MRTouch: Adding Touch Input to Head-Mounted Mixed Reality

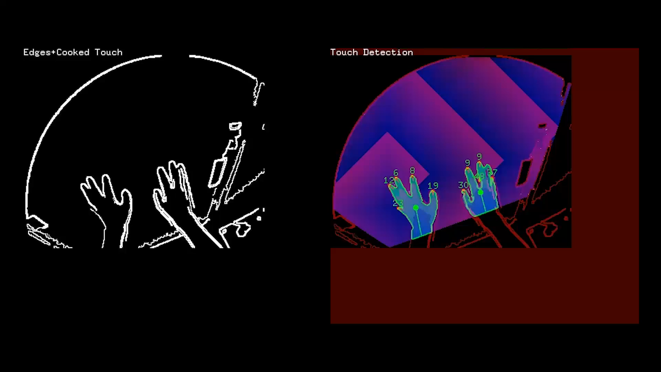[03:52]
Here, you can see the background plane in blue, infrared edges in red, and filled handshapes in green. Finally, the tracker performs contour analysis on the extracted handshapes to obtain the fingertips, and performs touch filtering to track fingers over time.
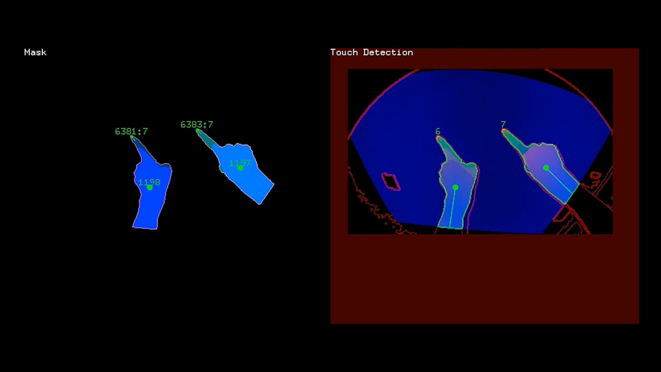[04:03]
In this view, you can see the finger and hand IDs.